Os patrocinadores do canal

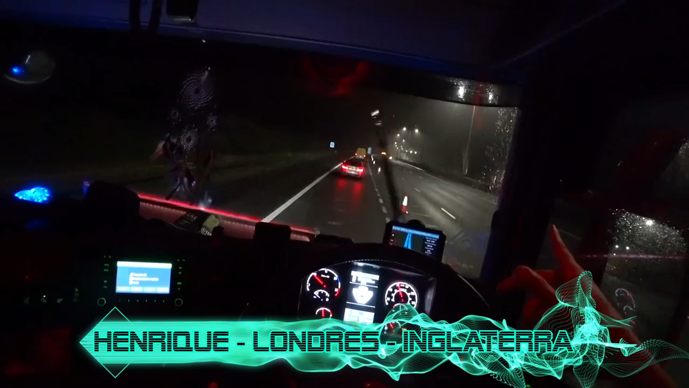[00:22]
Você quer ver que a minha saída ali pra M25 tá fechada, aí eu pensei aqui, vou descer aqui direto a M1, que aí eu evito o desvio lá embaixo,
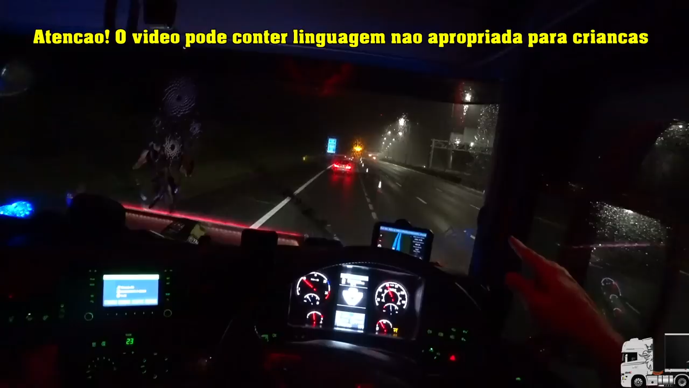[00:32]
quer ver que a saída aqui pra descer direto aqui tá fechada também, espia só essa bodega aí, 2325 fechada, quer ver?
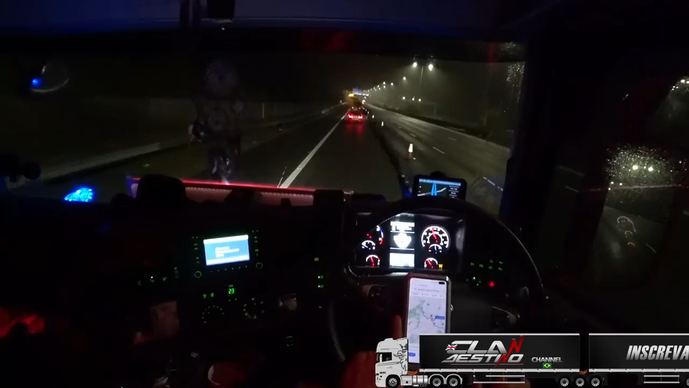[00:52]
Aí, bosta, deixa eu colocar outra destinação aqui, vamos ver aqui, aí eu tinha que tocar direto aqui,
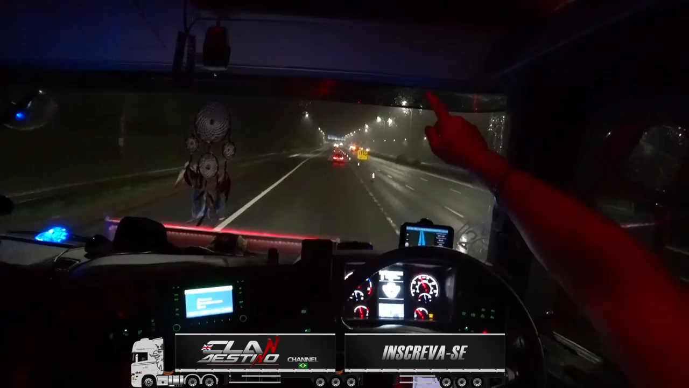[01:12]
porque a esquerda aqui tá fechada, a direita aqui fechada aqui também, não posso entrar pro lado de lá, mas a beiradinha aqui tá aberta, será que vai dar? Vai, ó, não vou por aí não, agora eu magoei,